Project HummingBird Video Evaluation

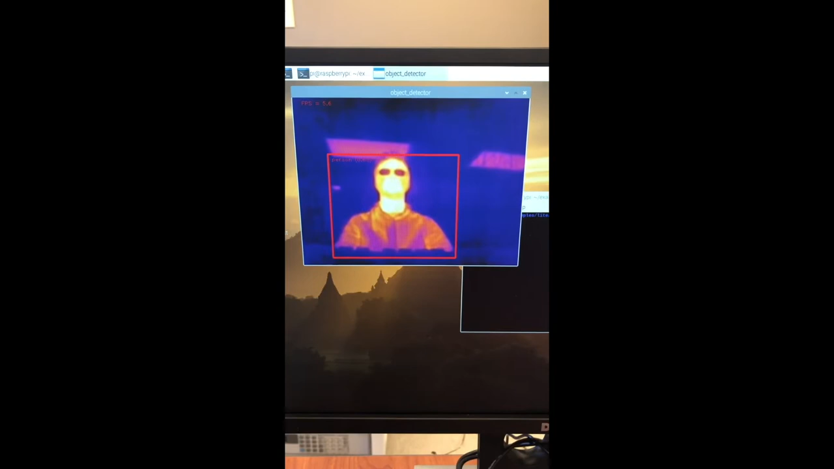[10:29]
Since the network has been trained on the thermal images, we are in the process of converting our trained model into a tensorflow light model.
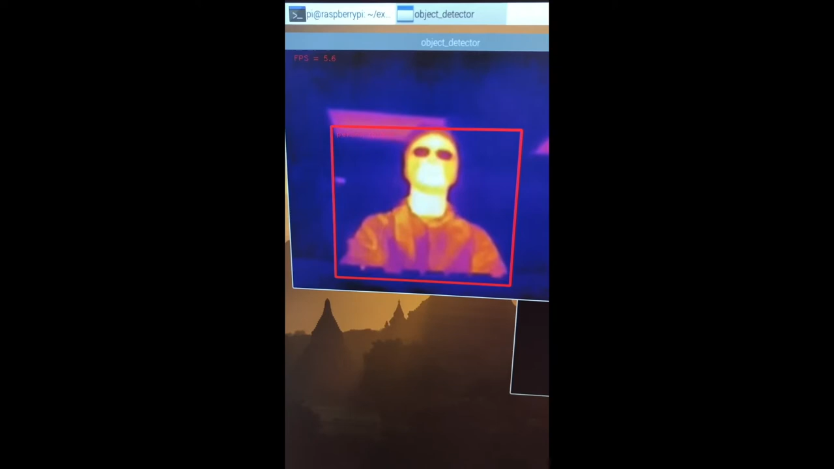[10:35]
This type of model is able to run on the Raspberry Pi that will be on our aircraft.
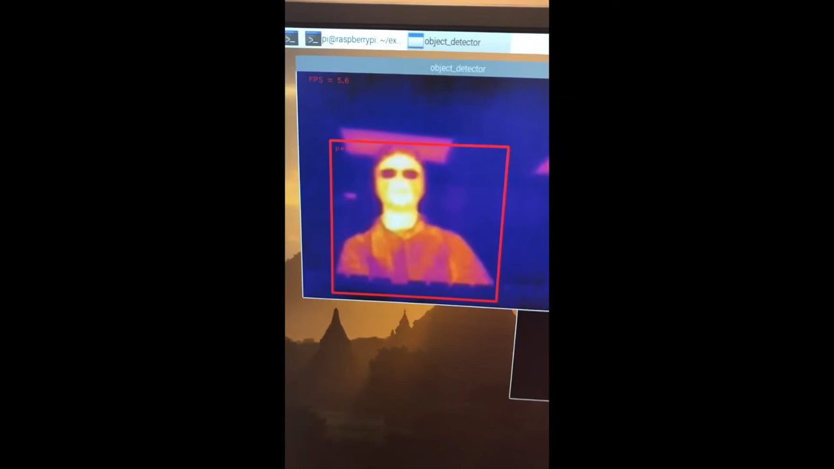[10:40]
As a proof of concept, a pre-trained model has been downloaded and is currently being run on the Pi. This is what is currently being shown. Since this model hasn't trained on the thermal images, the model that we trained will have even greater accuracy.